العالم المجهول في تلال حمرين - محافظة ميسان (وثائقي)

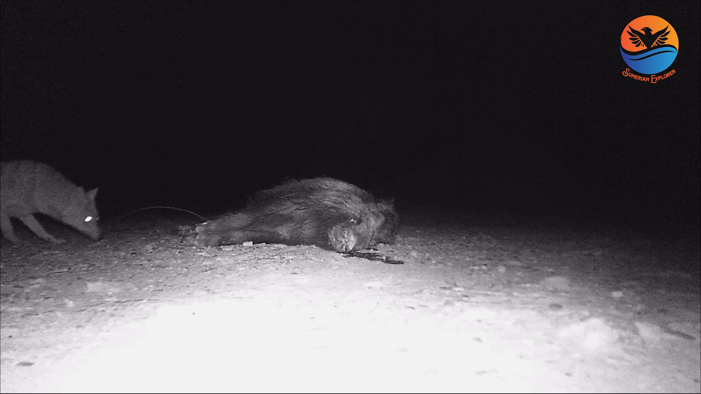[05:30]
مثل ما تلاحظون شوفوا هذا أول ذئب يقترب من الفريسة. شوفوا راقبوا حركته جدا حذر ويتحرك بحذر شديد على عكس الحيوانات الأخرى، وهذا ما يميز الذيب أنه حذر جدا. إذا تلاحظون شلون يقترب يمد جسمه، ما يدنج كله للفريسة،
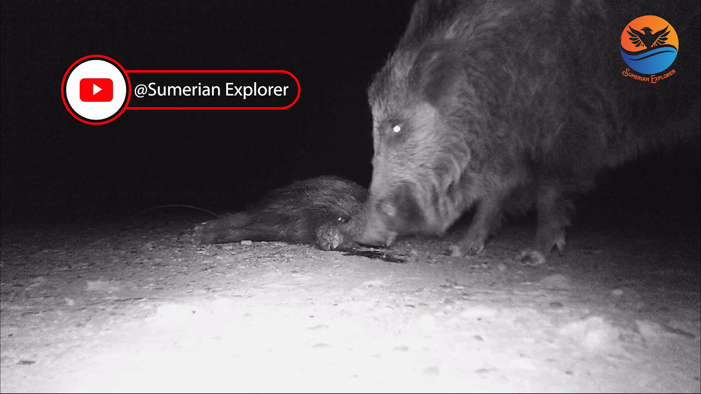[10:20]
شيء عجيب. شوفوا هسه يحاول يحصل على دم، طبعا ما ياكل لحم الخنزير الفريسة اقصد، بس يحاول يحصل على دم. شوف شلون يضرب الفريسة، يحاول يضربها على مود يطلع منها دم ويبدي يتناول الدم.